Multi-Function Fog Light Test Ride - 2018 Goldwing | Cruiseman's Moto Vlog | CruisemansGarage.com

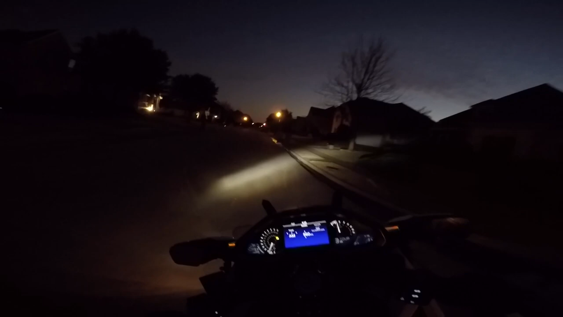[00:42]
the new SoCal MotoGear fog lights. These are the multi-function fog lights that just came out. In fact, I'm not even sure if they're shipping them yet. I think I have a pre-production unit or set to install and test. And right now they're not turned on. I'm waiting until it gets a little bit darker. I'm going to go ride to a couple of areas where I'm familiar with.